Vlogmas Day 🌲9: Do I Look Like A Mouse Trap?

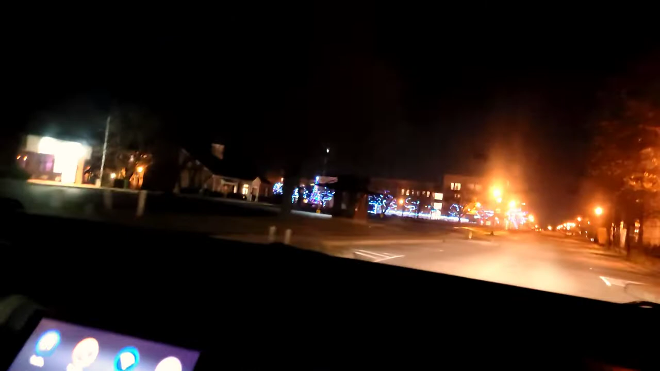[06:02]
And this just has to start. It's just day one. Christmas lights. I'm trying to find an escape rink. I wonder if it's inside that. Because it looks like it's... Is it the escape rink right there?